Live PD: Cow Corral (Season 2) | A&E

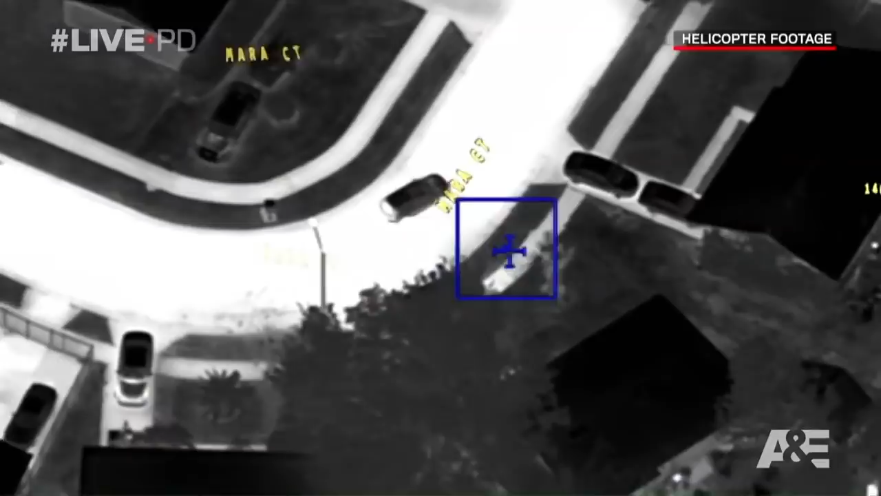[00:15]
POLICE ARE IN HOT PURSUIT OF A STOLEN CAR, WHILE FROM ABOVE, A SHERIFF'S HELICOPTER PROVIDES THESE VALUABLE INFRARED IMAGES.
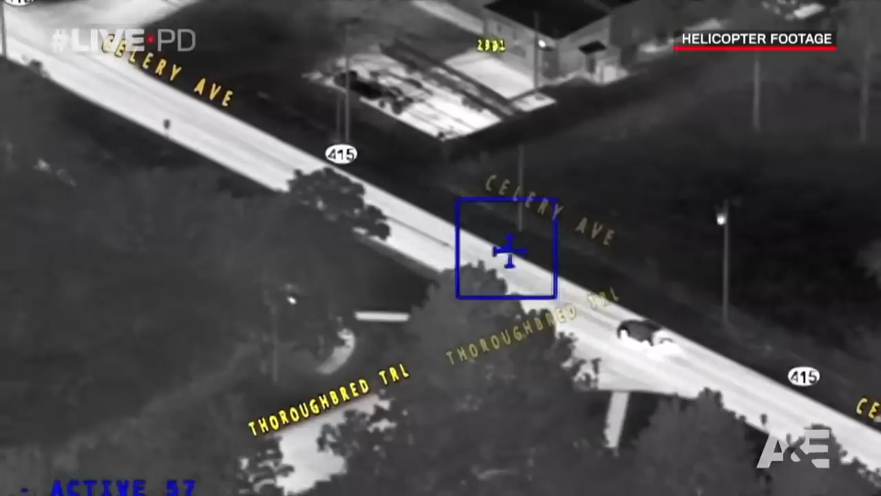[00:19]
TURNING RIGHT ON THE SIPES, SOUTHBOUND SIPES AVENUE.
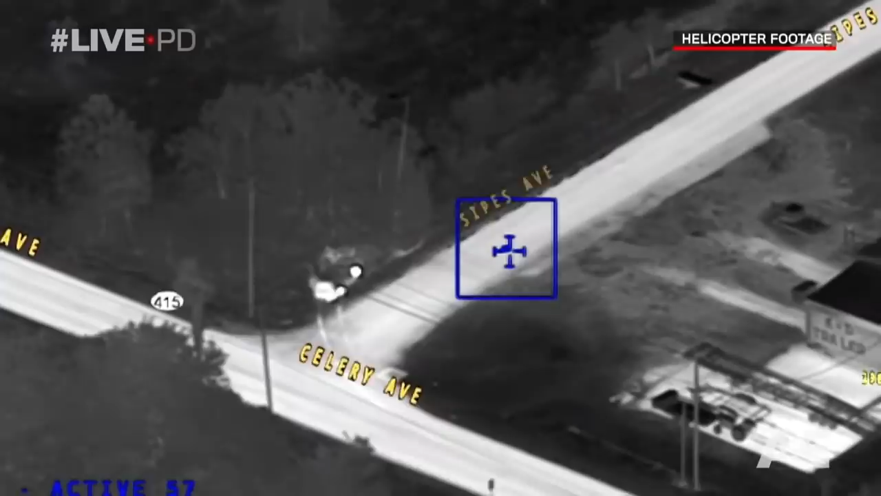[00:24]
SIGNAL 4, SIPES AND CELERY, BAILOUT.
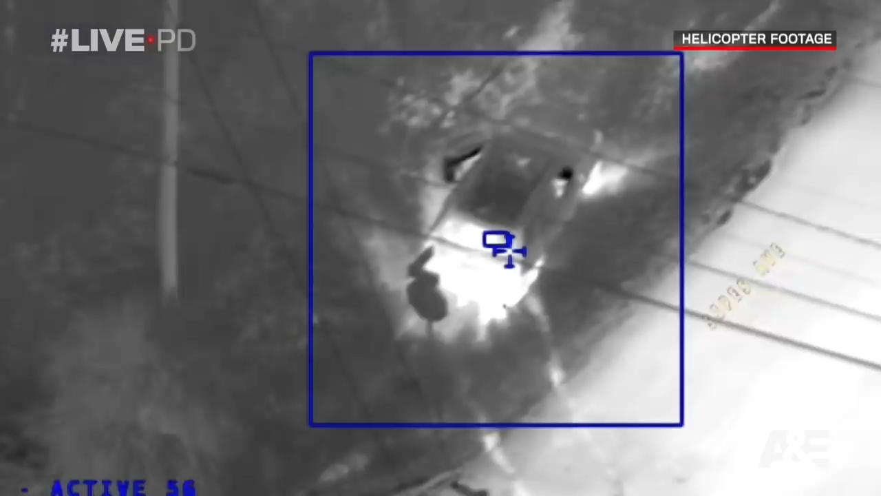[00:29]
THEY CRASH THE CAR, AND TWO OF THE SUSPECTS TAKE OFF. DRIVER IS HIDING BEHIND THE TREE EASTBOUND IN THE WOODLINE. KEEP COMING, UNIT THAT'S BY THE TREE LINE IS GOING TO BE OFF YOUR LEFT.
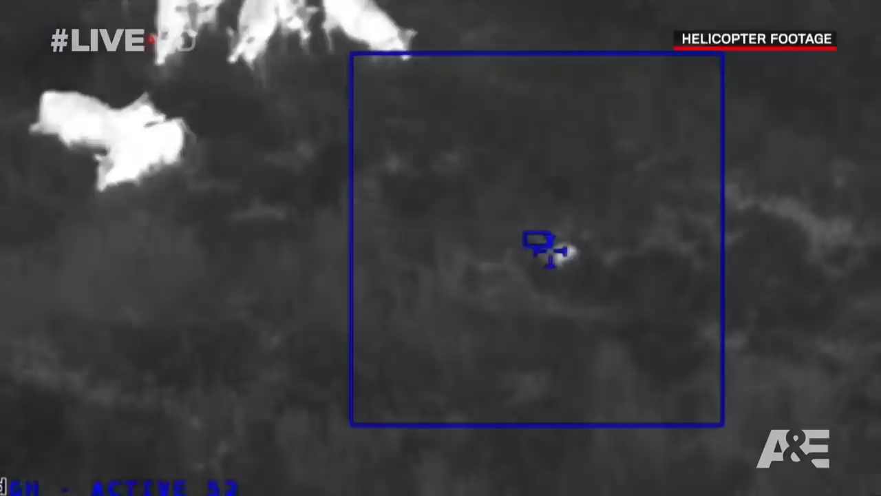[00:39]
ALERT, WE HAVE ANOTHER OUTSTANDING SOUTH OF YOU GUYS, WE'RE ON OR ON CAMERA.
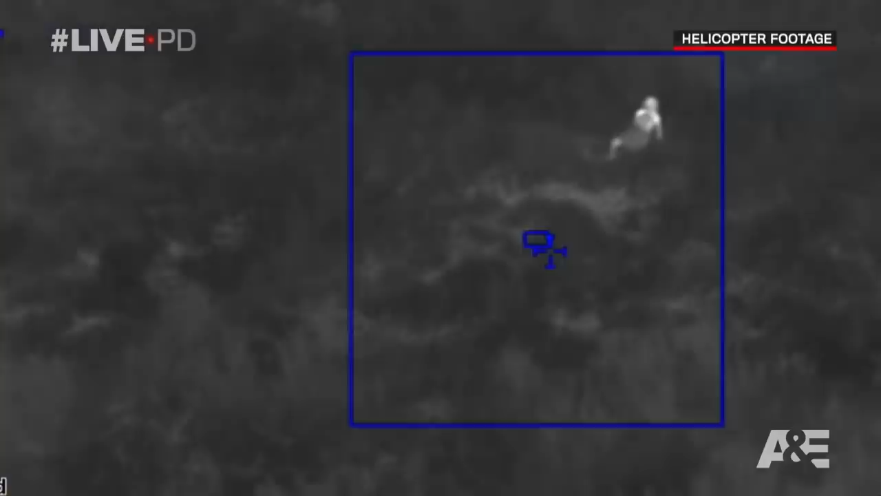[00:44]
ALL RIGHT, RUNNING SOUTH EASTBOUND THROUGH THE FIELD.
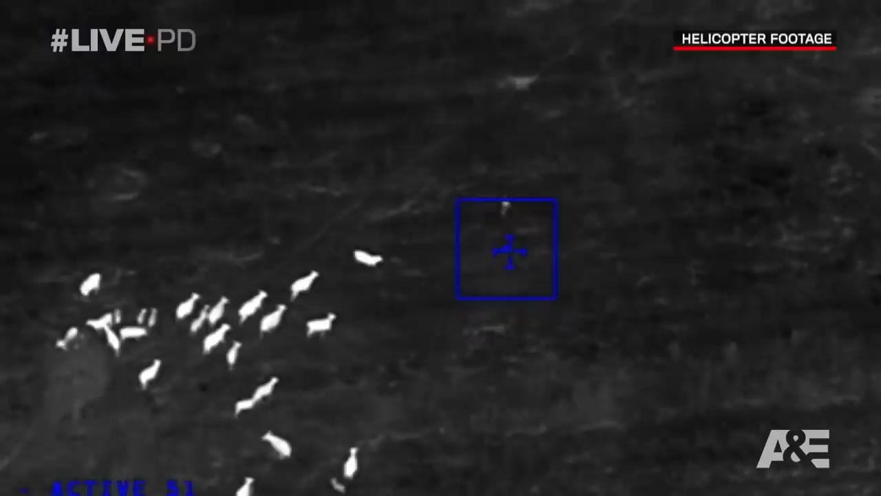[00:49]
SOUTH AND EAST OF YOU, ACTUALLY THE LARGE GROUP OF COWS IS FOLLOWING HER FOR A GOOD VISUAL.
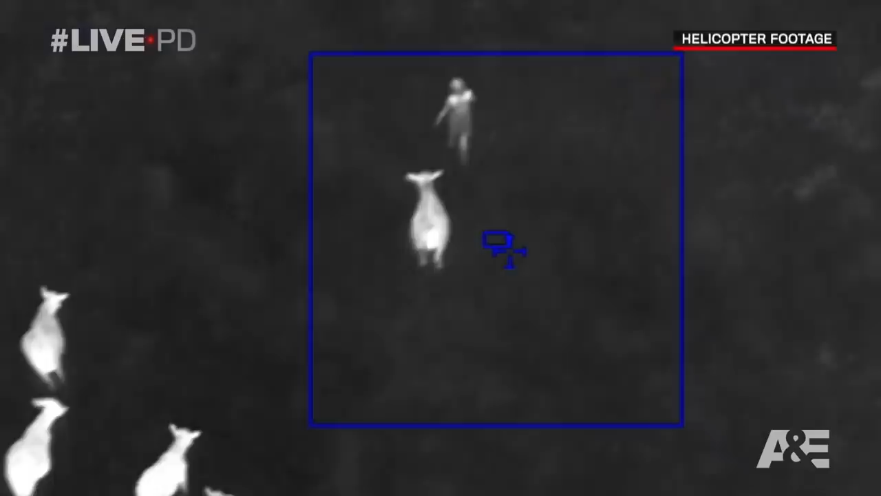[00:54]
LOOKS LIKE THEY MAY ATTACK HER. IF YOU SEE THE LARGE GROUP OF COWS, THEY'RE LITERALLY FOLLOWING HER AND CHASING HER.
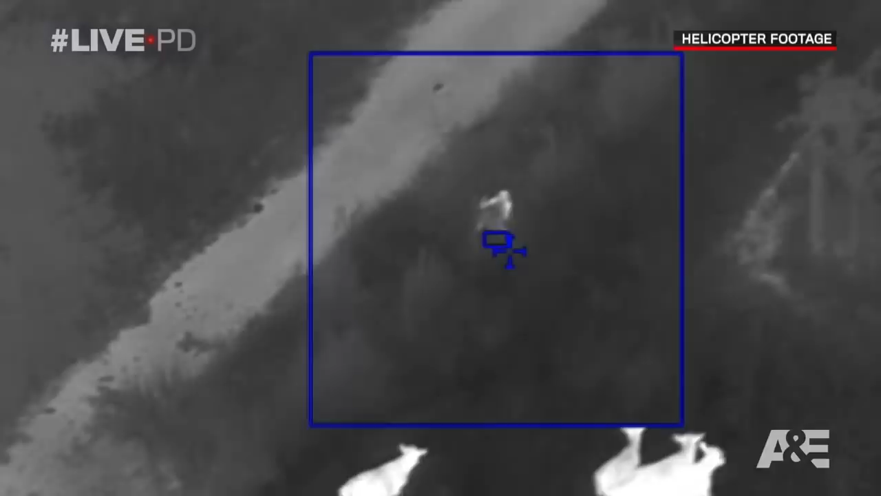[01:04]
SHE SQUEEZES HER WAY THROUGH THE FENCE, AND OFFICERS ARE THERE TO MAKE THE ARREST.